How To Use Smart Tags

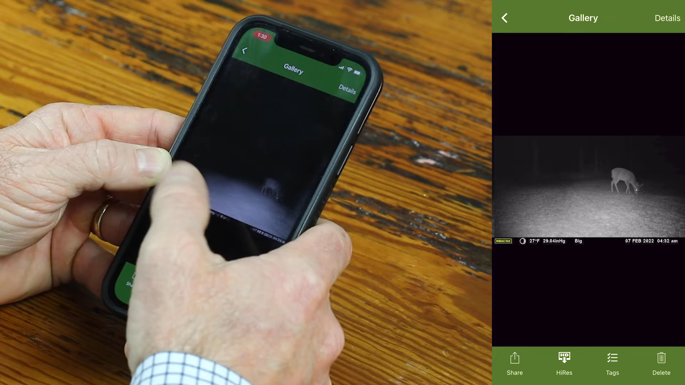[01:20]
So now I've gone through and I don't have to look at all those images that I'm not interested in. And I can look for bucks only and see if my target bucks on camera.
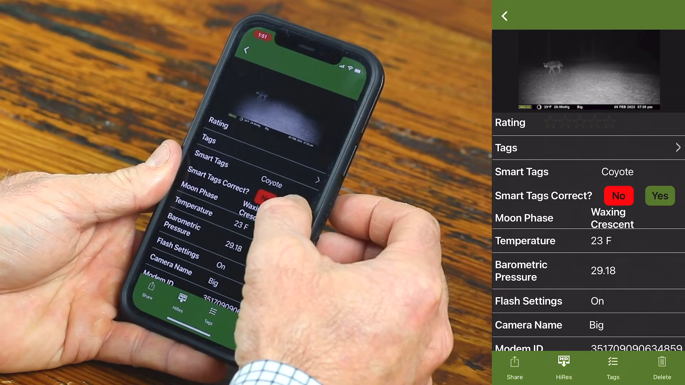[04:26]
So we're going to tell the system, yes, you were right. And let's go to another one and see perhaps if it was wrong.